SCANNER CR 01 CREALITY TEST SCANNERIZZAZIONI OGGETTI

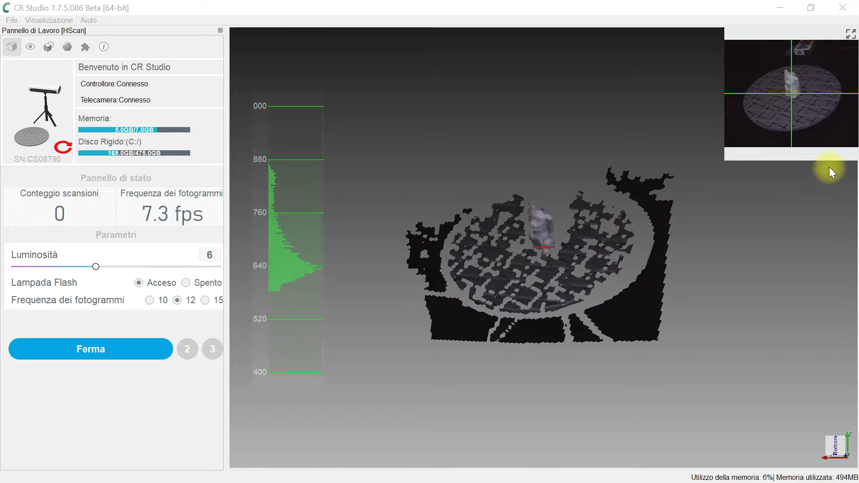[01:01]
vedete a me l'ho già centrato prima voi centrate il piatto in alto a destra c'è un riquadro una finestra altro piccolo schermo dove si vede il nostro orsetto
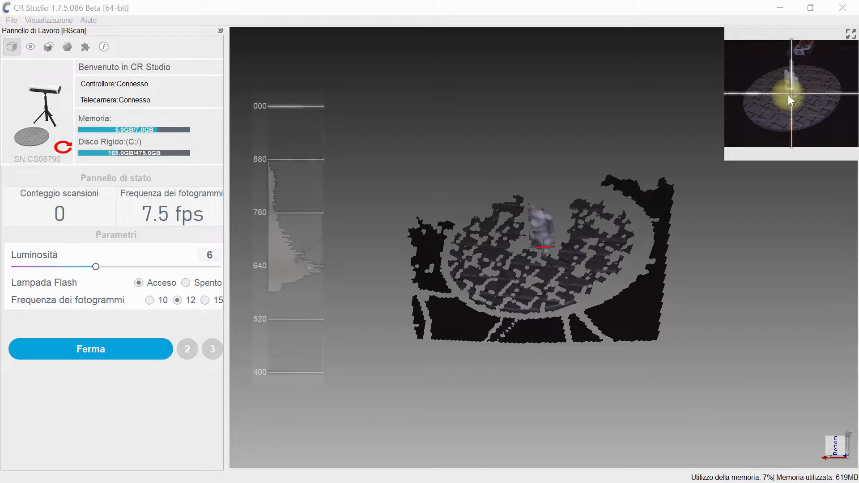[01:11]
che abbiamo messo sulla tavola e il piatto regolate la luminosità state attenti perché guardate cosa succede con i pezzi bianchi quando
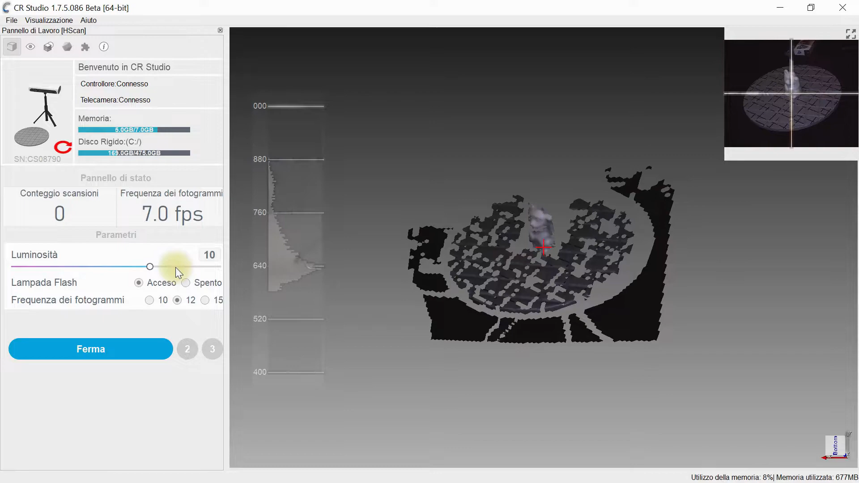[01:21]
aumentate la luminosità il pezzo mostrerà delle macchie rosse
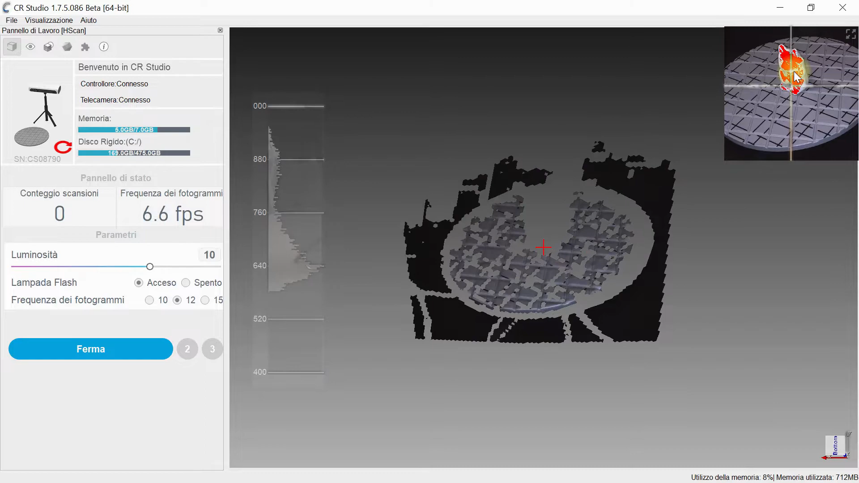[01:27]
guardate questo non deve succedere quindi abbassate piano piano la luminosità date il tempo al computer se è lento di elaborare l'immagine
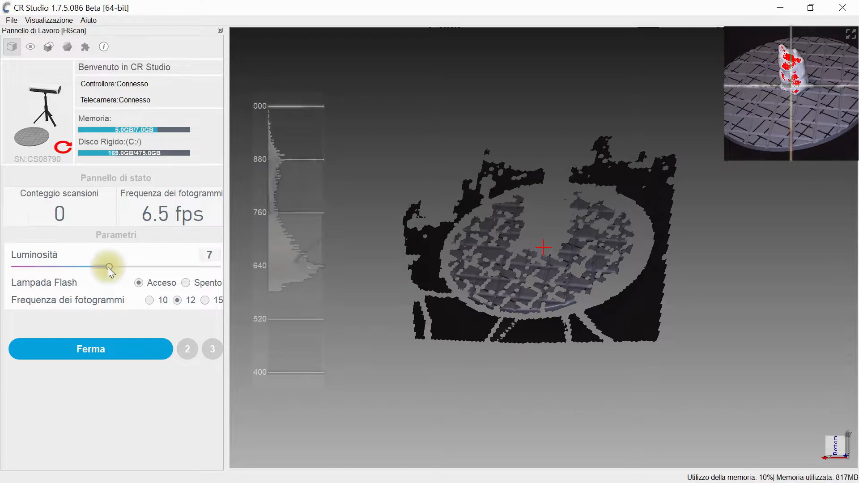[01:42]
io penso che a 7 dovrebbe andare bene guardiamo un po ok guardiamo ad 8 aspettiamo un po che carichi
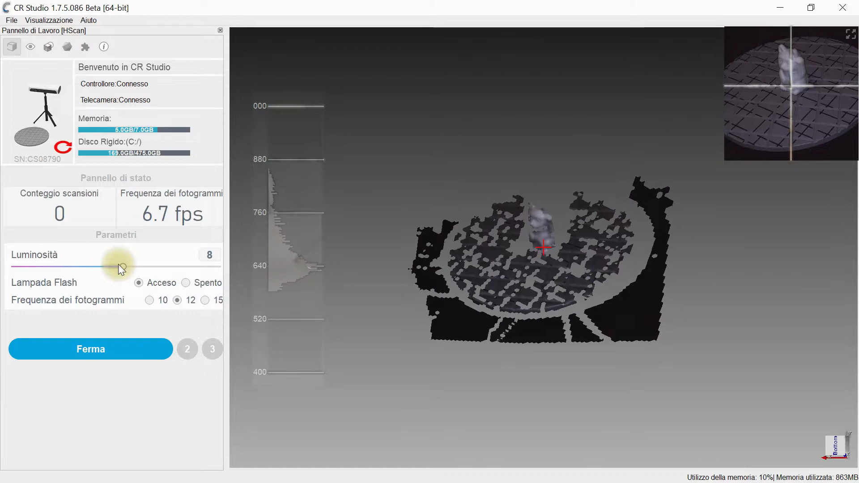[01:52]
ok ad 8 va bene seconda cosa da fare
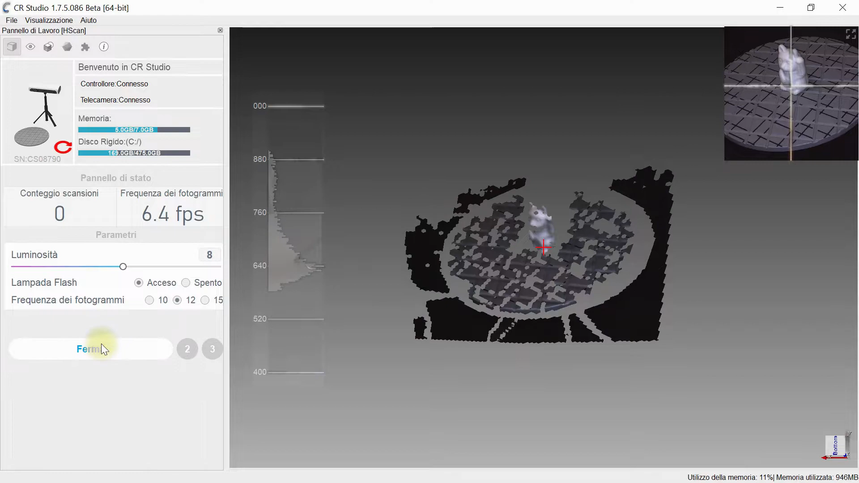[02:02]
cliccare su ferma togliamo il pezzo dal nostro piatto e clicchiamo iniziale cosa fa adesso ci farà vedere
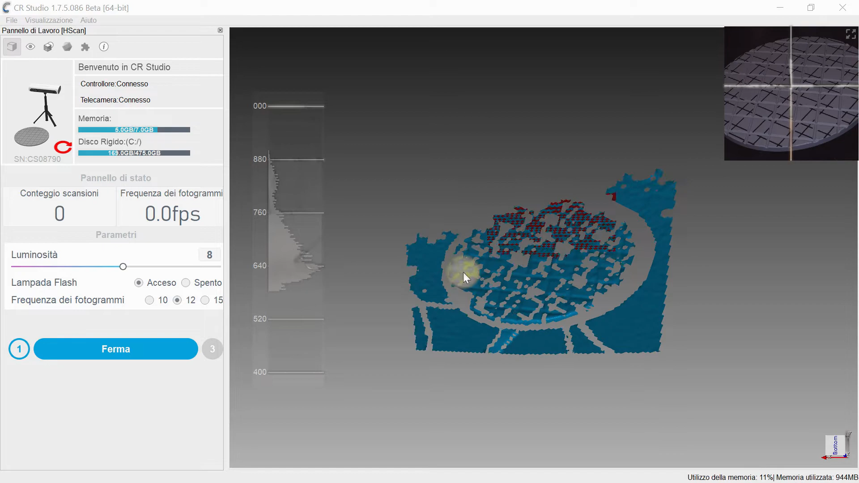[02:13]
il nostro piatto bene il nostro piatto deve rimanere rosso tutto questo indorno non si deve vedere quindi abbassiamo la luminosità che
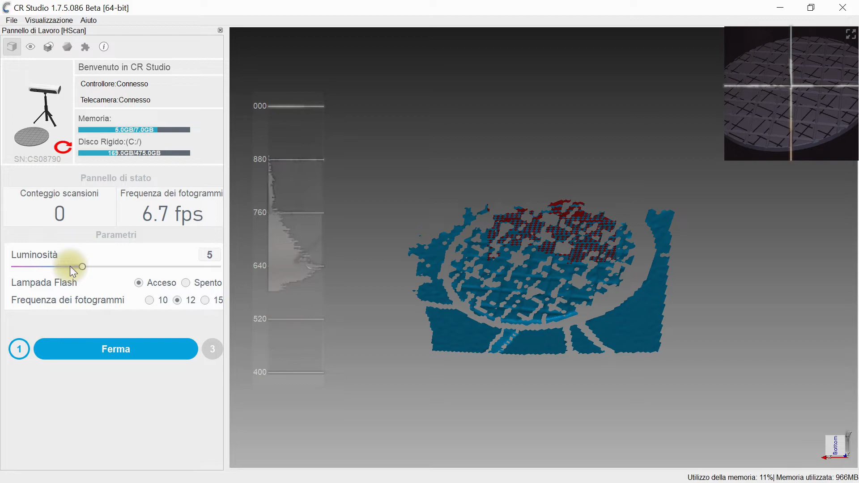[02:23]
questo dipende dalla luce ambientale che voi avete
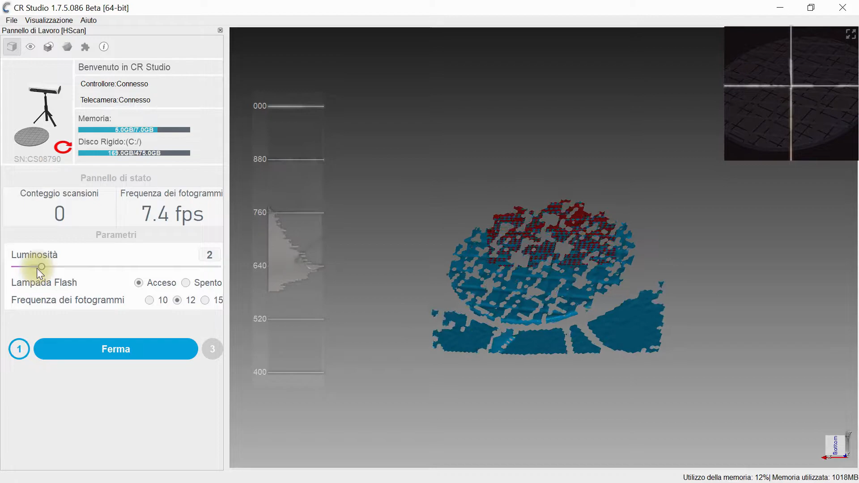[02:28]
ok ha già due potrebbe andare
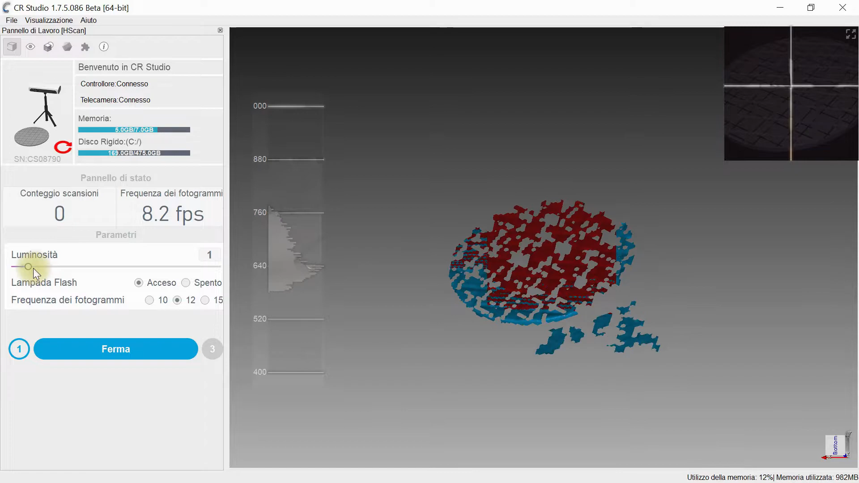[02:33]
ok come potete vedere il piatto è rossa clicchiamo sul
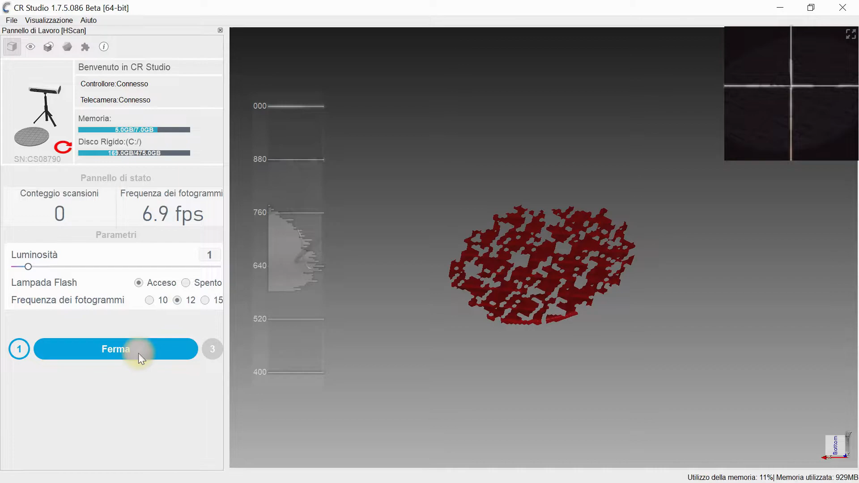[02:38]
fermo prendiamo l'oggetto centriamolo nel piatto e clicchiamo scannerizza
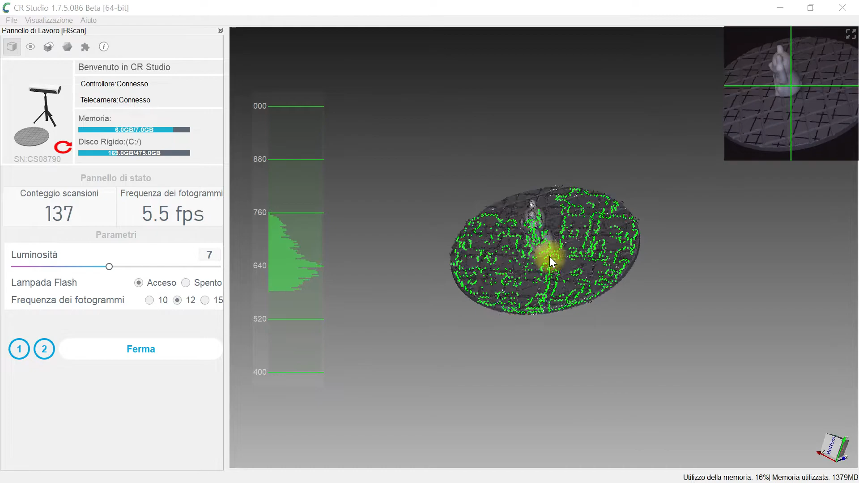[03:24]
naturalmente qua potete aumentare anche la frequenza dei fotogrammi io l'ho messo intermedia facciamolo finire in automatico che meglio l'immagine prende meglio è dovrebbe
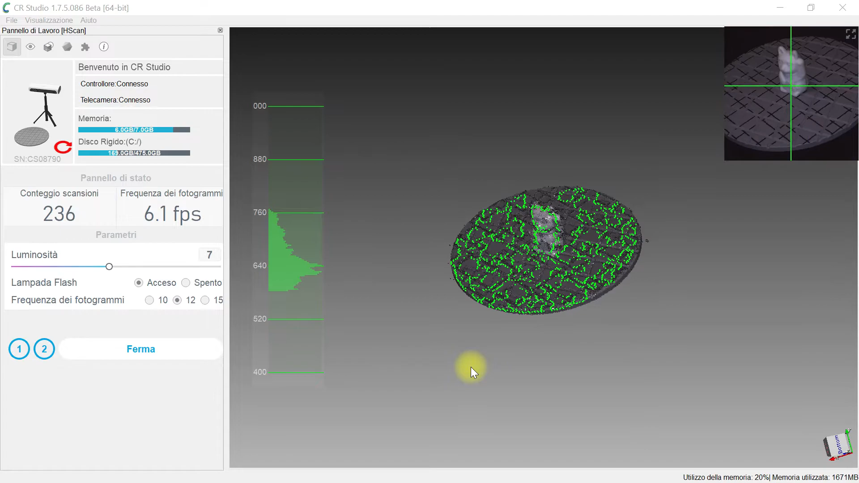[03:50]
arrivare a un conteggio di scansione 320 più o meno ok
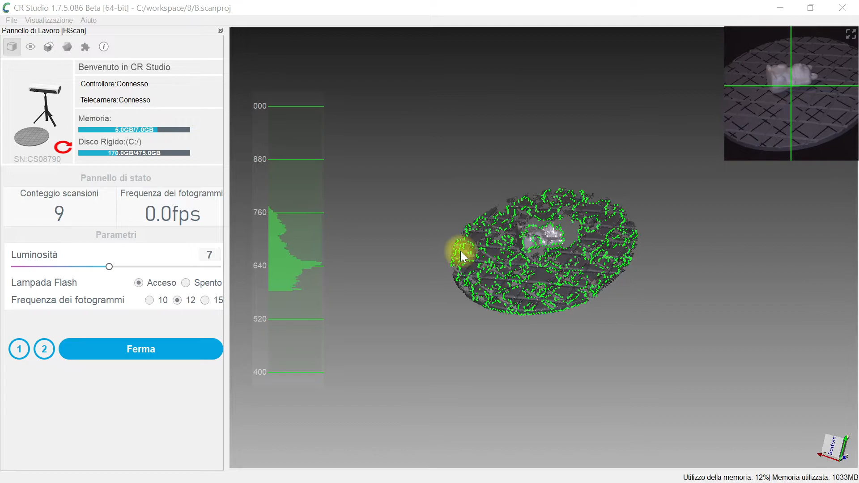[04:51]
è partita la scansione e si vede il nostro ossetto sul piatto
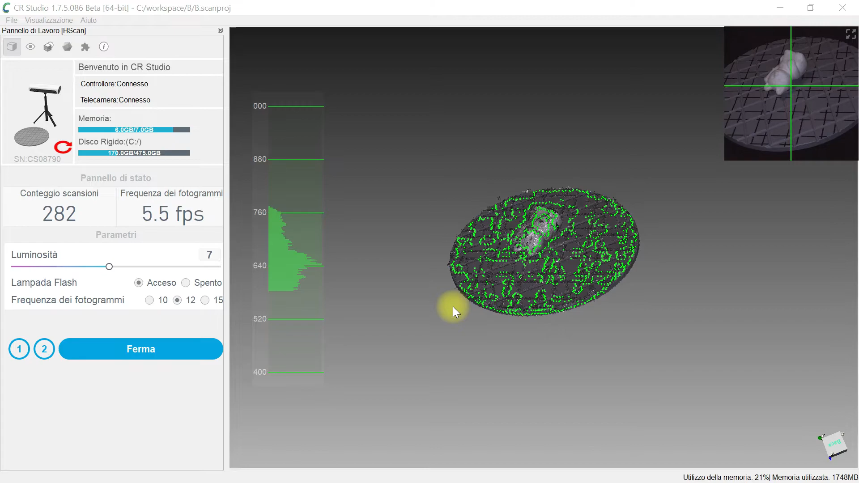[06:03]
perché ho fatto dei test e sul nero sinceramente non va per niente bene ok adesso sta facendo il trattamento ok